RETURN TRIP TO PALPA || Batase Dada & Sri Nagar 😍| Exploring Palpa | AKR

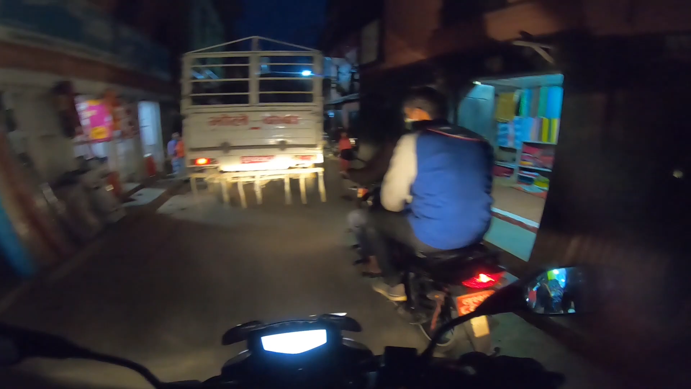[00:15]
So we are exploring the beautiful city of Palba, Srinagar View Tower.
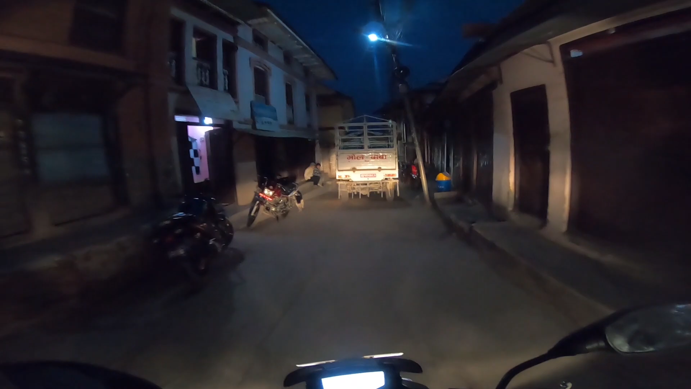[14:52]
पाल्पा ब्युटिफुल सिनारियो तर यो अगाडिको यो बोलेरो जीपले चाहिँ भोले बाबाले चाहिँ हामीलाई बाटो ब्लक गरेर राख्नु भएको छ है।
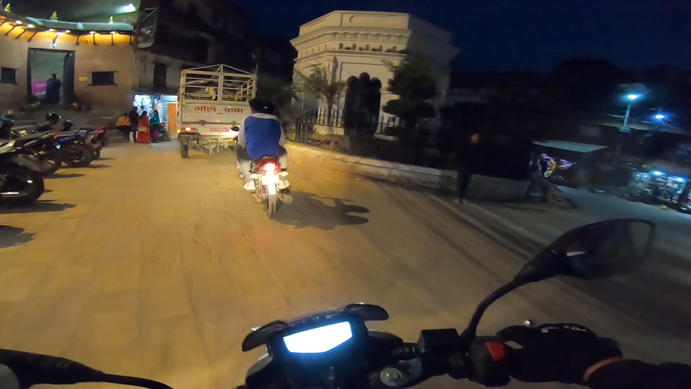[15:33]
सो के हो यो यो त्यो चोकको नाम चाहिँ वाओ नाइट लाइफ पाल्पा है गाइज, नाइट लाइफ।
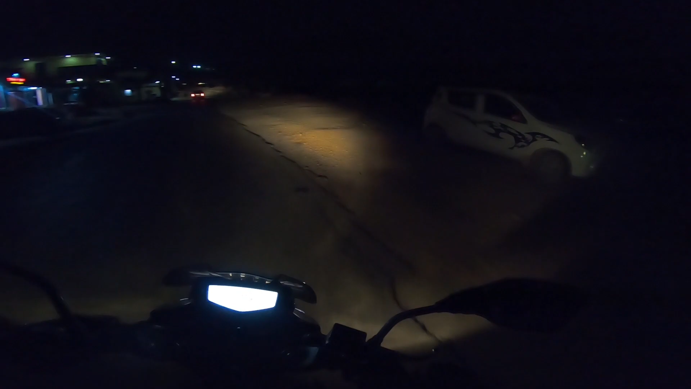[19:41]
सो गाइज वी ह्याभ रिच्ड आवर होटेल है।
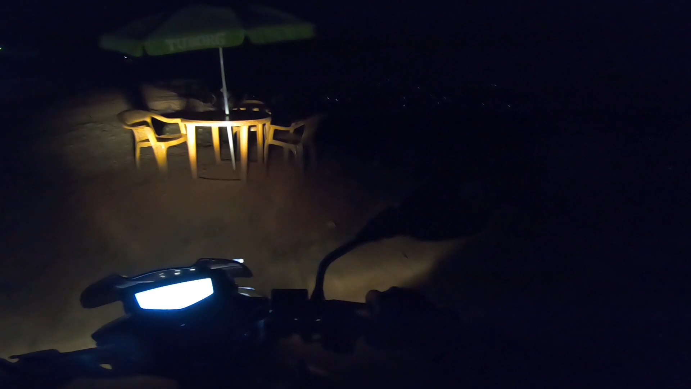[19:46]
सो होटेल चाहिँ उता पारिपट्टि छ,